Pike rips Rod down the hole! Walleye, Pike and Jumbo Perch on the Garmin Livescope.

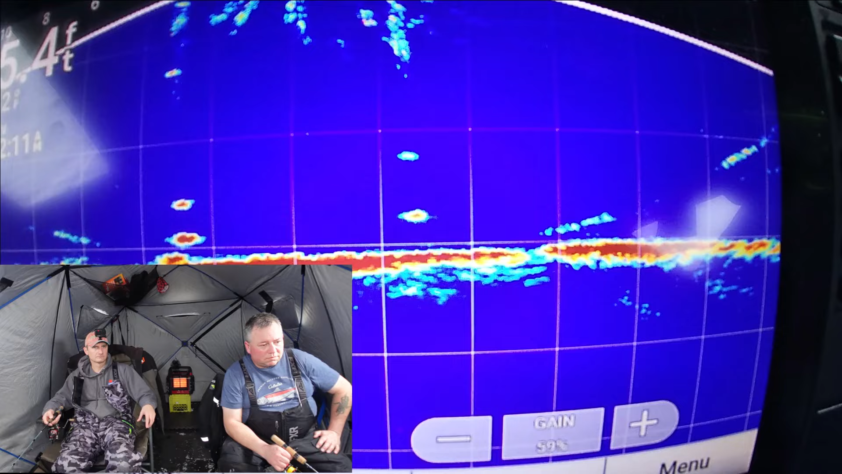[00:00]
a little bigger. There we go. Definitely bigger than the. I wouldn't say ones. Jumbo.
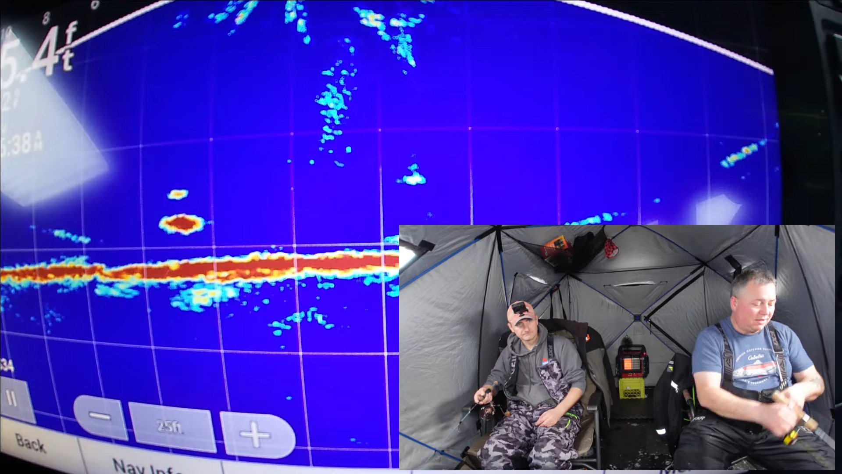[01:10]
Bottom of my tail off. I'm so mangled. It's good. Here he comes again. There you got him. See a solid 12 incher?
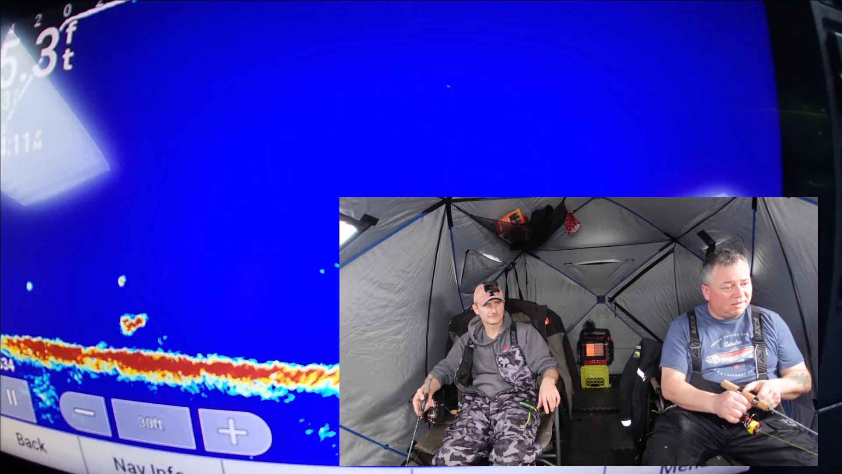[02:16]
He's definitely looking small. Yeah, it's either it's a perch or it's a little micro.
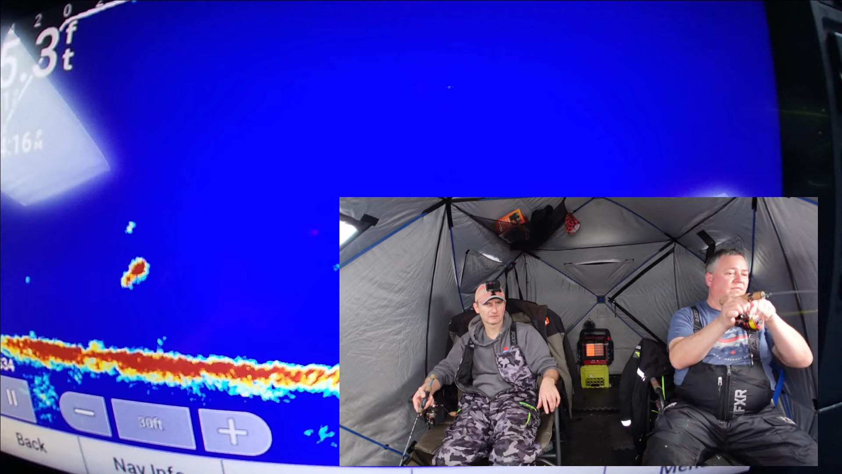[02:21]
Or I'll find out what he is.
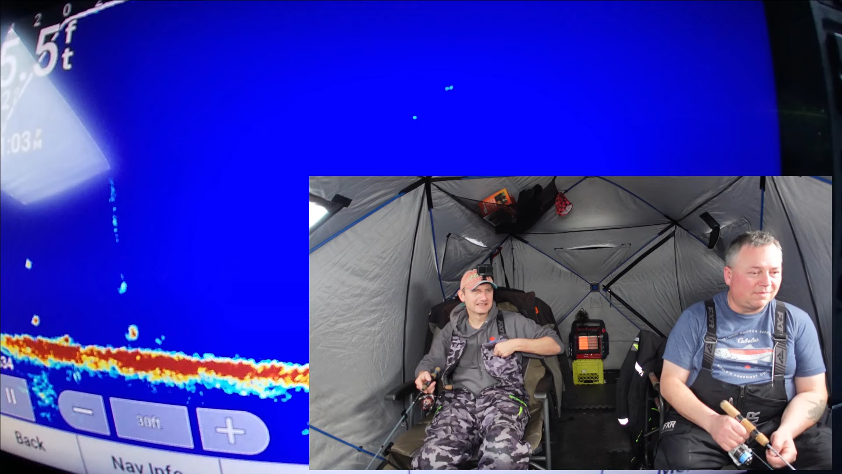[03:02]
It's pretty teeny, whatever that is, eh? It is. I got a little hook on here, so. Yeah. Got the tiny little dinner bell.
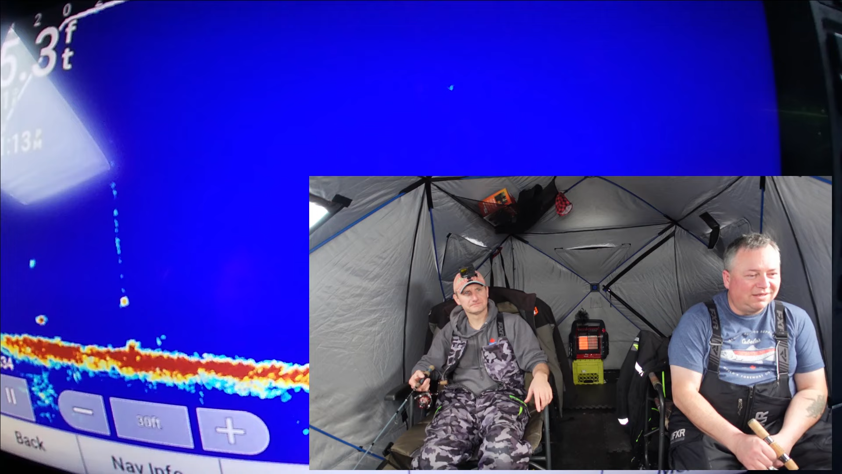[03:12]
That would probably do it. Hello. Looking. On you. Just, dang, that was aggressive. Yeah, that came in. That's not that same little one. No. That's almost pike-ish.
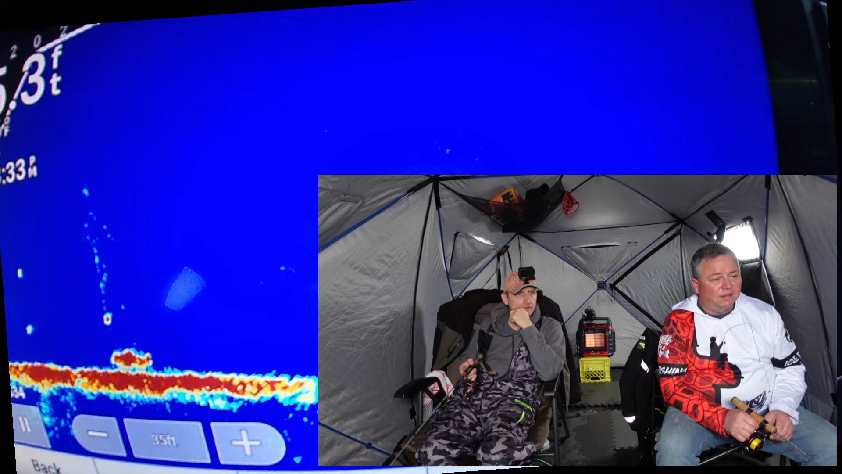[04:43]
A gaggle of little ones. A gaggle? A bit. That's a little bigger. Yeah, scare those little ones away. There you go. Nicely done. Nicely done.
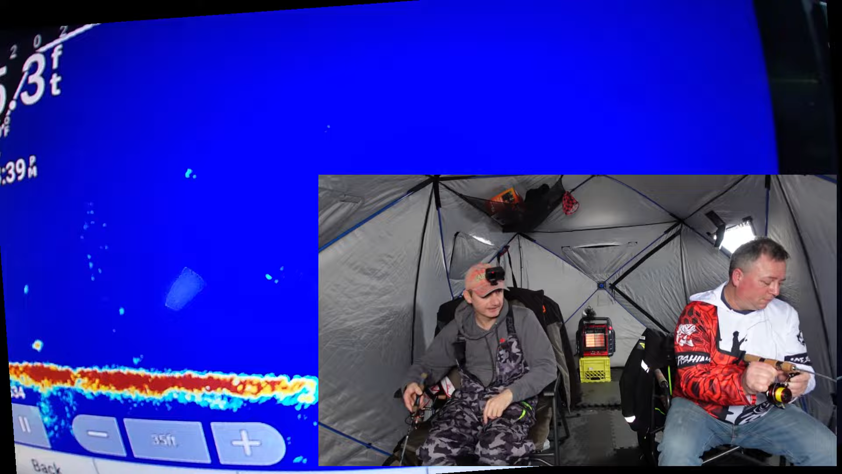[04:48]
What do you got there? Feels a little bigger than the last one, but you know me, I can't judge.
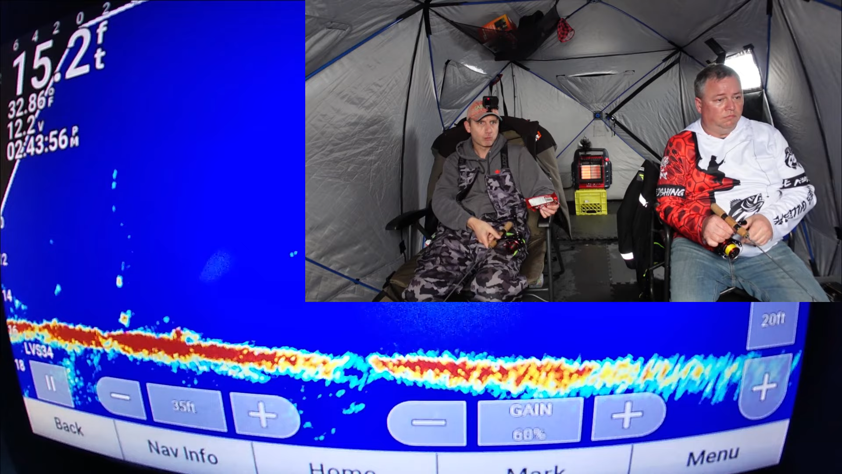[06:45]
On screen: depth 15.2 ft
Mm-hmm. Coming in quick. Mm-hmm. He can eat you. Nice.
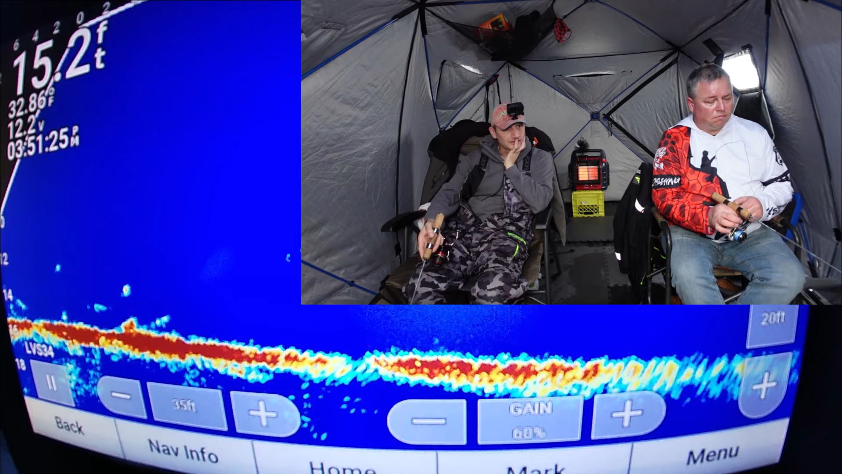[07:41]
On screen: depth 15.2 ft
One's a walleye, I think, for sure. That one under you.
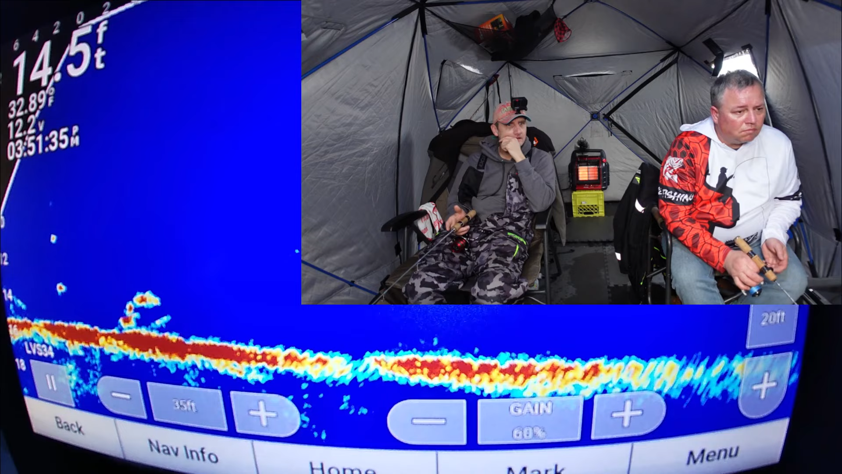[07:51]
On screen: depth 14.5 ft
Definitely. I just bumped him. Didn't spook him, though.
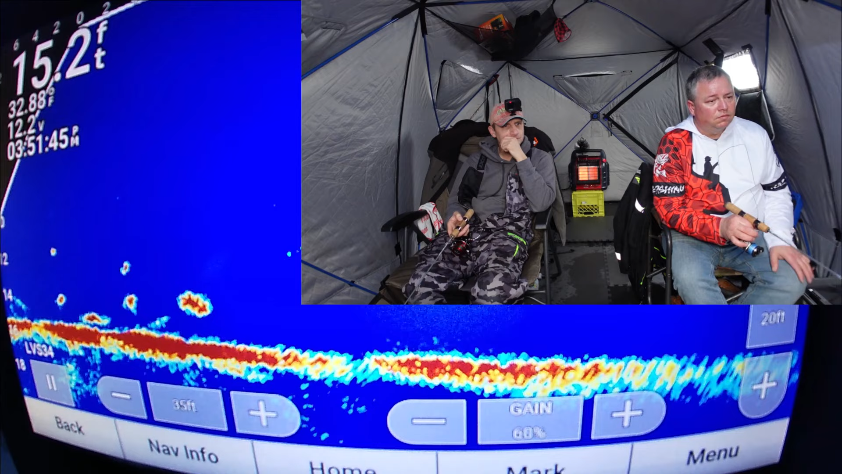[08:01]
On screen: depth 15.2 ft
Could be. Just gonna get you. Oh, dump me.